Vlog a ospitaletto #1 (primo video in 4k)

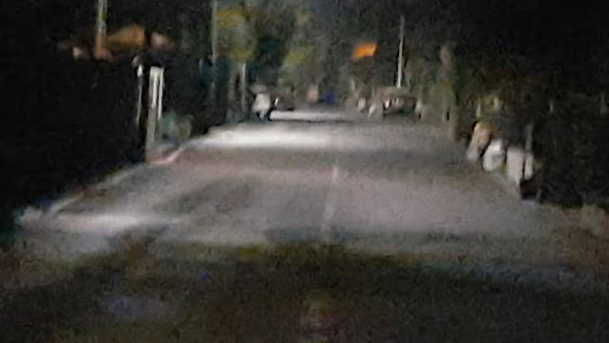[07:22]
ma là in fondo ci sono luci e cose del genere, non lì raga, più in fondo.